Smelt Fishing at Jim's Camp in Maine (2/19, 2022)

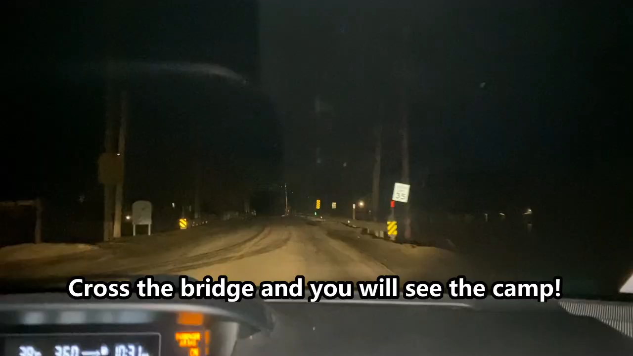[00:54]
건너서 가면 이게 바로 캠퍼가 바로 나옵니다. 여기 왼쪽 여기 들어갑시다.